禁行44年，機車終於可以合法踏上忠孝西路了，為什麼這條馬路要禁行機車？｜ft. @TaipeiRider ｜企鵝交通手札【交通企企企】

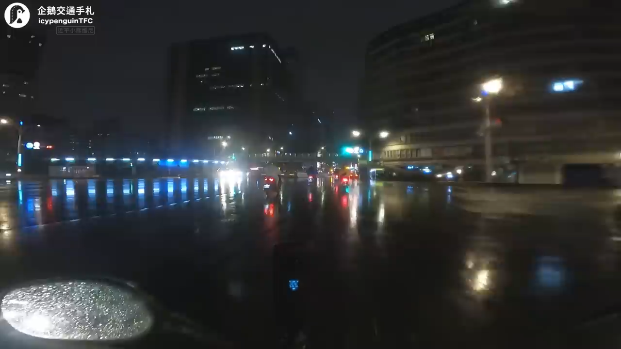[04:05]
白排機車在細雨綿綿的深夜進到這條我平常騎CDR300R就可以走的中校西路台灣的道路規劃經常就是要人精神分裂同樣是騎著機車在一條速限50公里的平面道路上車子性能也不會帶來明顯差異